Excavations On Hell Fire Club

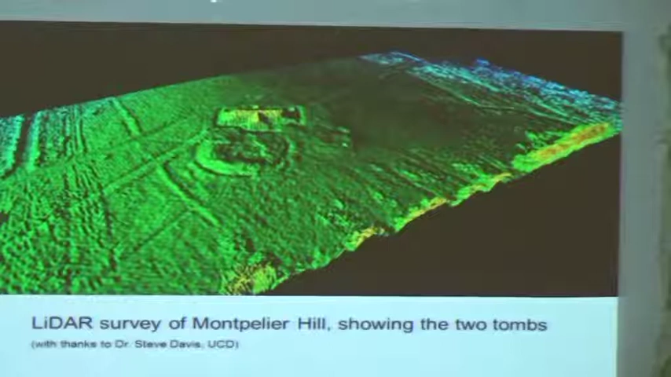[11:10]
and Neil did quite a lot of research pulling together the information on the Health Fire Club activities perhaps and whatever archaeological information you could put together for the site
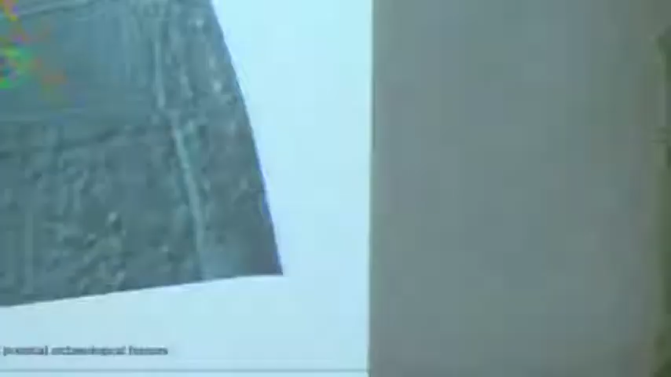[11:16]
Neil then also organised to have a geophysical survey done at the site any of you who
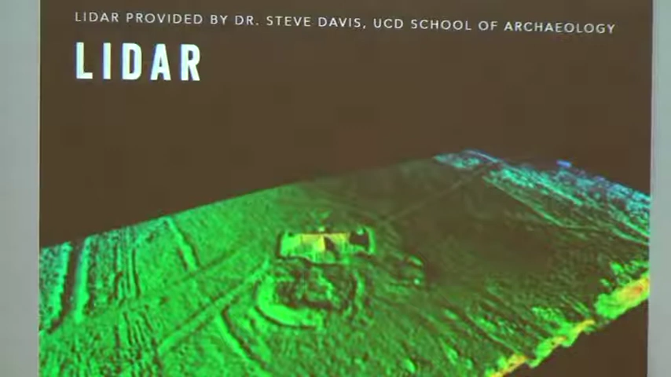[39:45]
the LIDAR that Rosalind showed before shows the two monuments very clearly and we carried out geophysical survey as well